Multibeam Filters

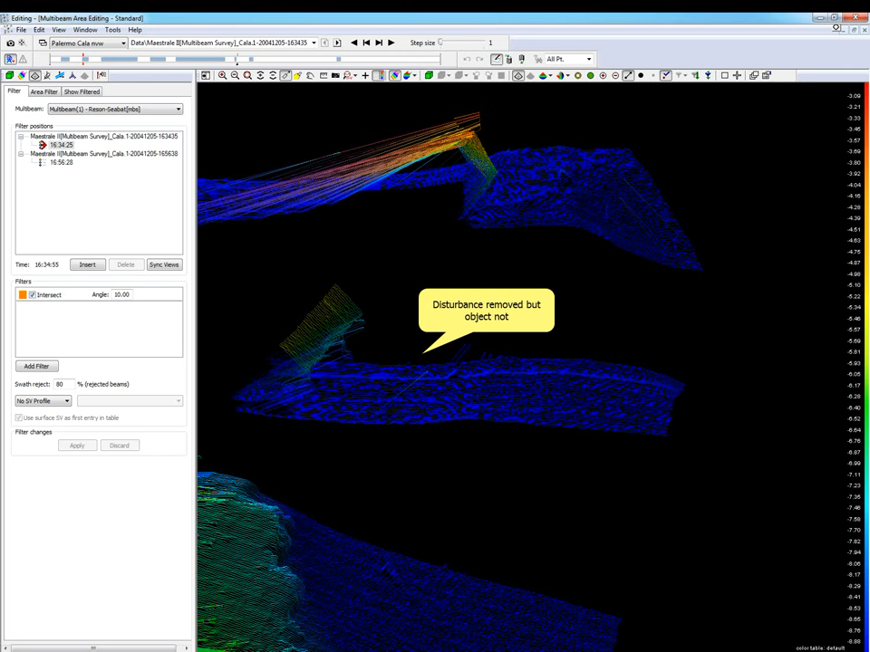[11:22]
And now the flying object filter. This filter rejects each beam that is too high in relation to the sea bottom.
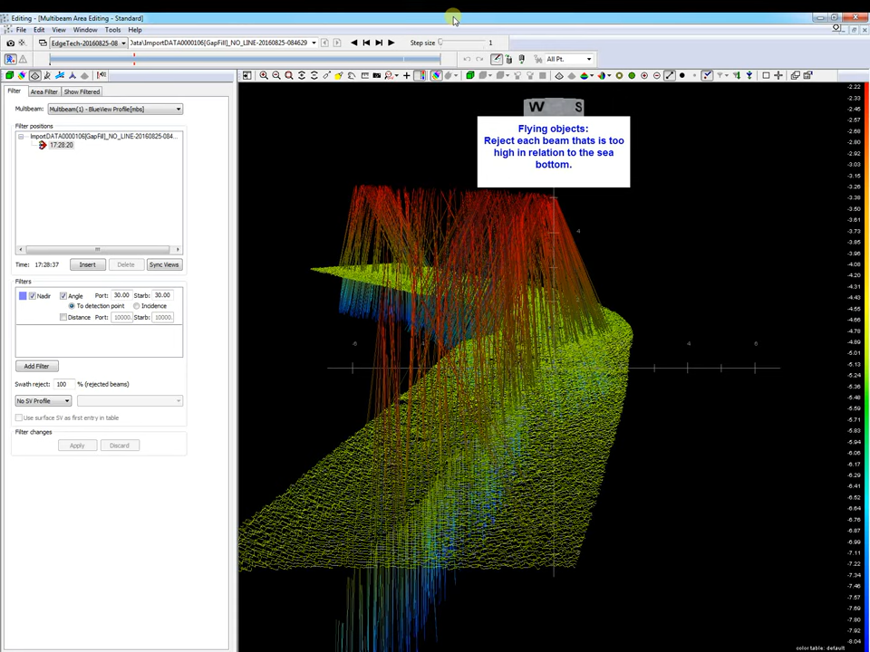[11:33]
Let's see the next file set with some disturbance.
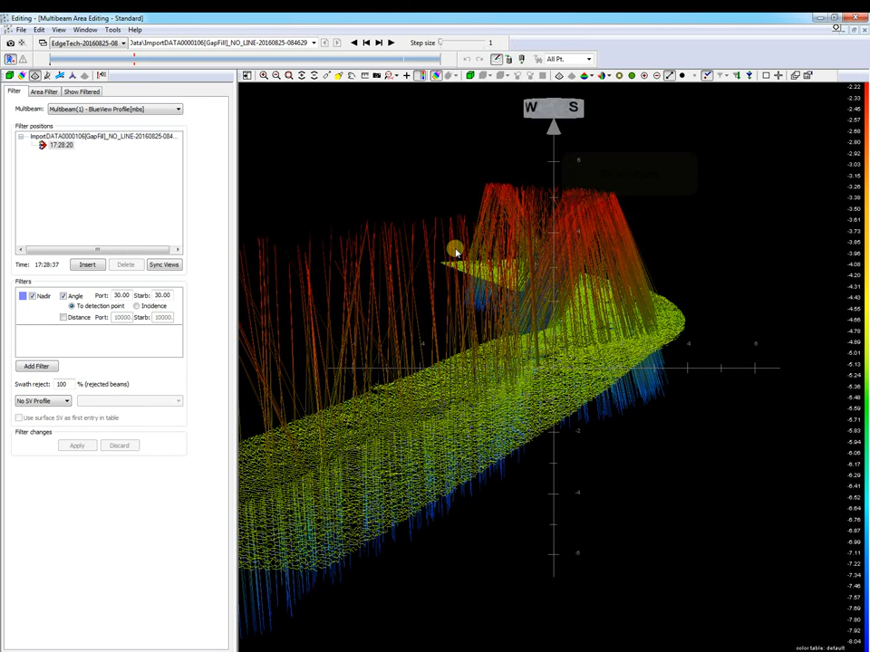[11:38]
We add the filter. We add the filter.
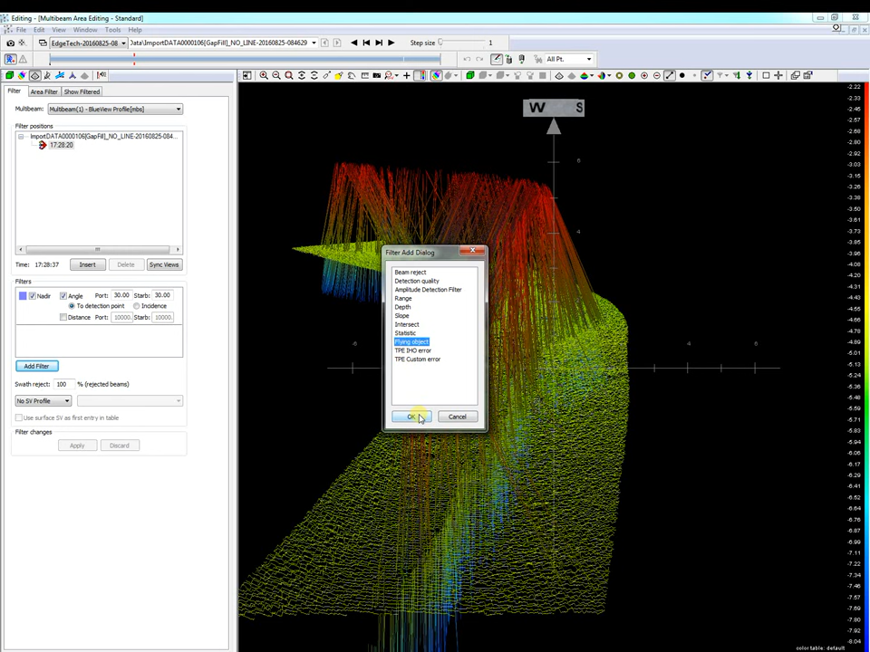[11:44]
We set our filter settings. We apply the filter.
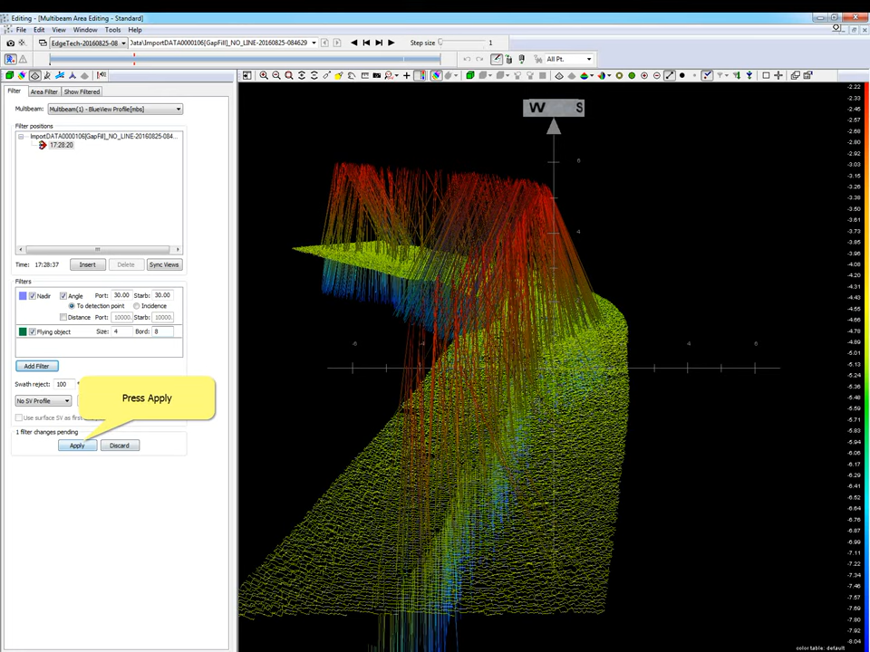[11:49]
And our flying objects have been removed.
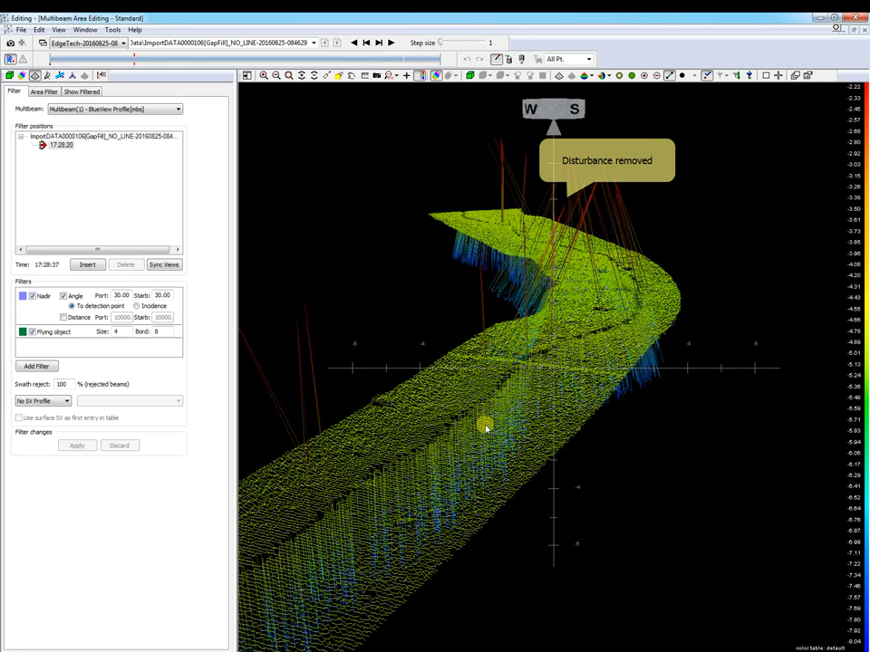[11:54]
You may use this filter if there is disturbance in the water column. Now the nadir filter. Now the nadir filter. The nadir filter reject points outside a set port and starboard angle with respect to the nadir.
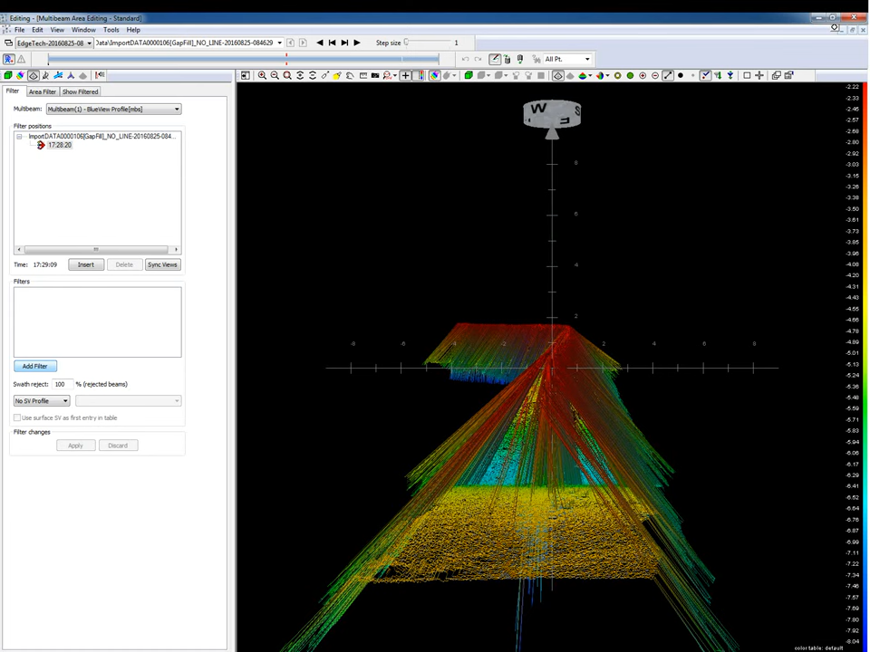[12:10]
This filter is ideal if there is disturbance at the outer beams. Add the filter.
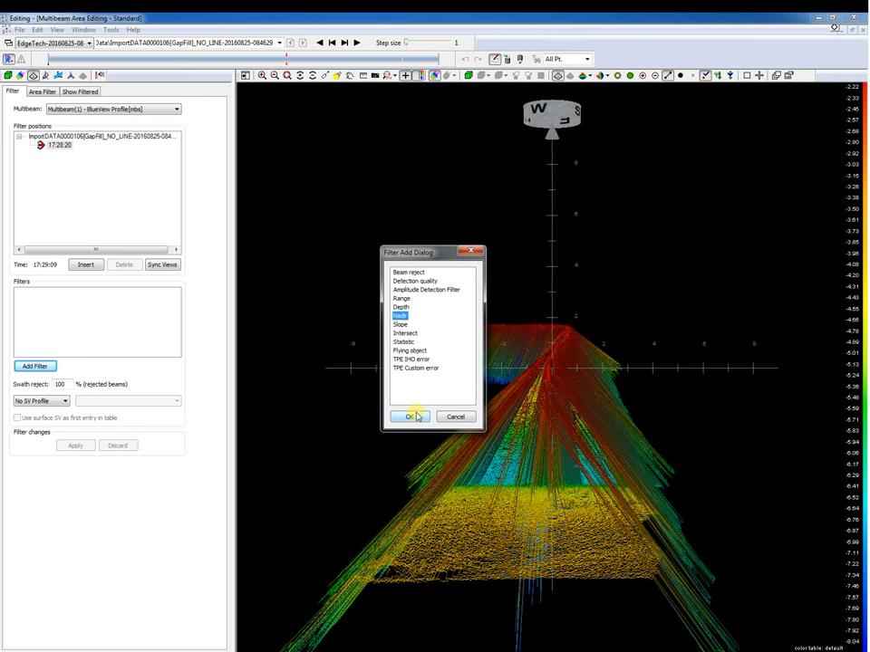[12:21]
Set the angle or distance with respect to the nadir. And as you see the outer beams are rejected.
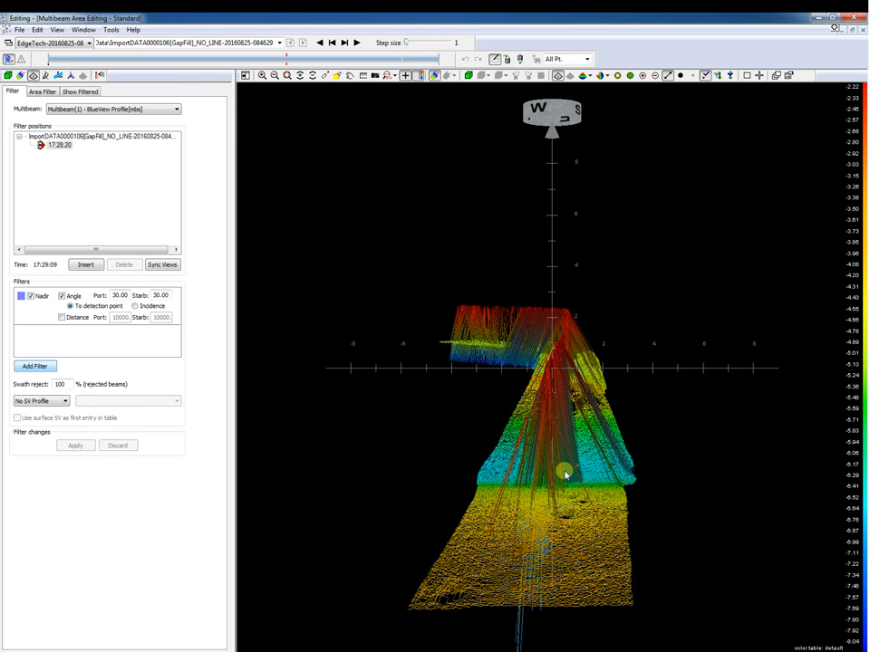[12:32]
Then another filter is the statistic filter. This filter reject points if they differs a certain percentage from a median value obtained from a set number of points. If we have spikes in the data and we add this filter.
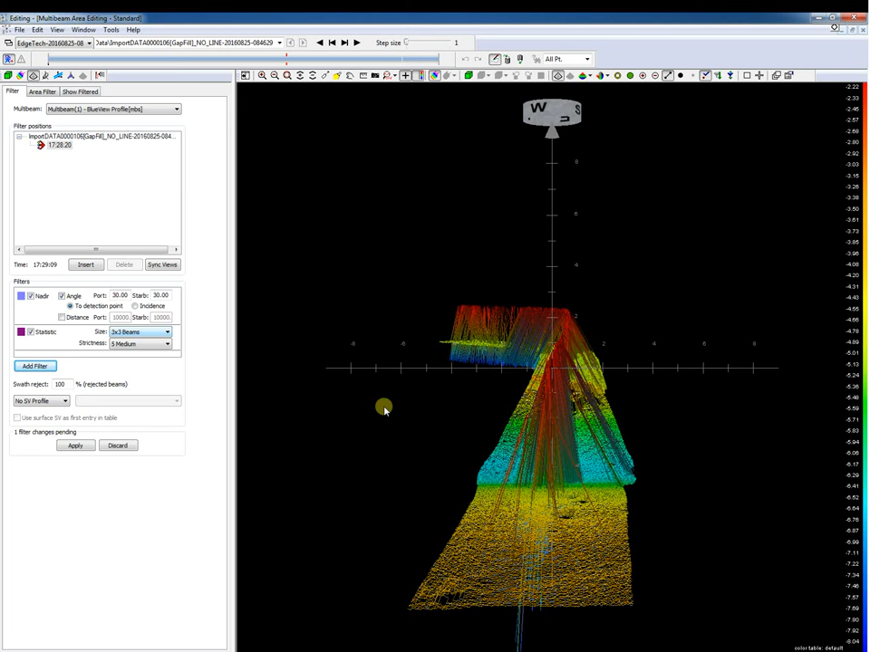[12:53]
And we set the size and the strictness of this filter. And we see a lot of spikes are rejected.
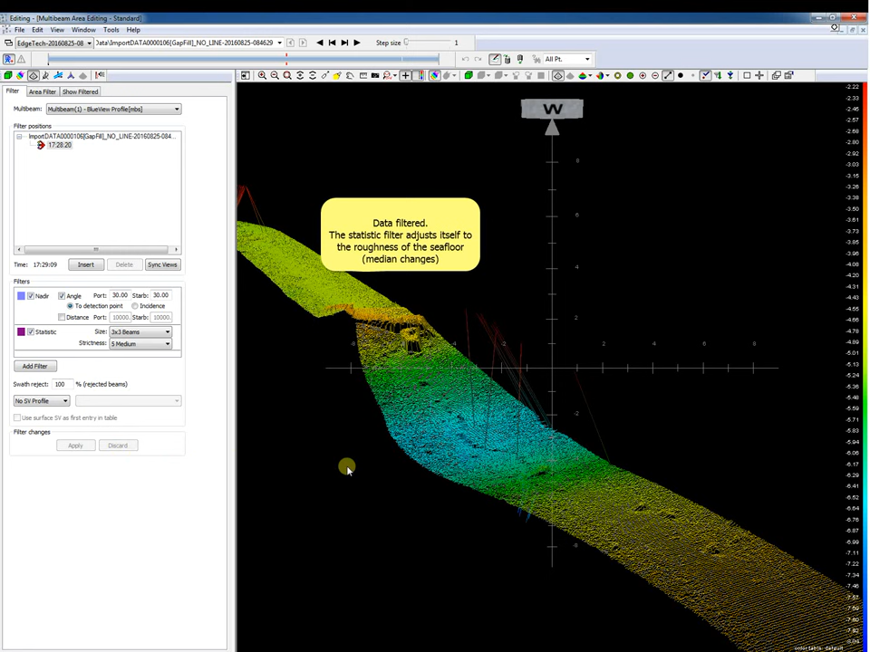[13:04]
The statistic filter adjusts itself to the roughness of the sea floor. It is a commonly used filter. And now the IHO filter. With applying this filter are beams rejected that don't meet a set IHO order. Let's add this filter.